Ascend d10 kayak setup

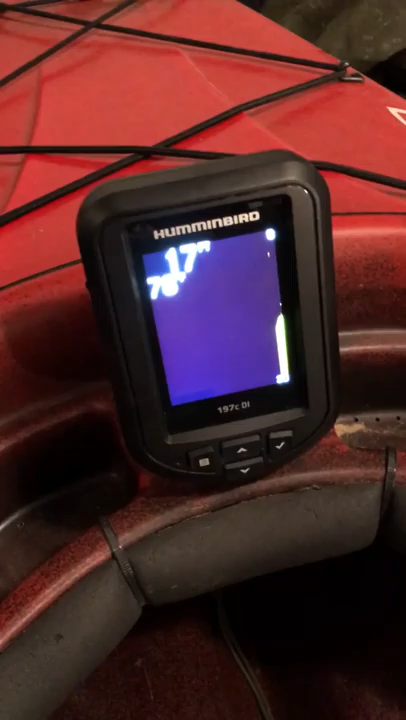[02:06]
mode because I'm in my garage not in the water so this actually has
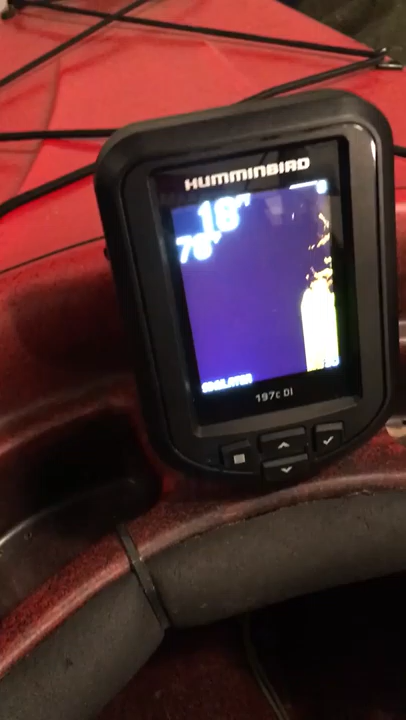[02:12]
down imaging and sonar I can actually put a fish identifier on it as well
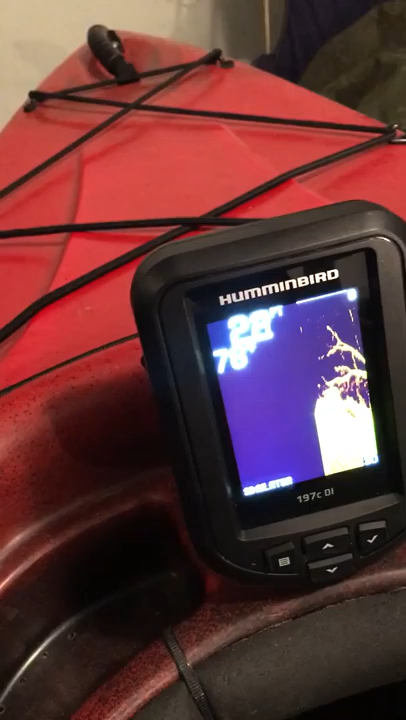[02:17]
comes in really handy some people are like oh you don't need one but you know Lake Altoona and stuff like that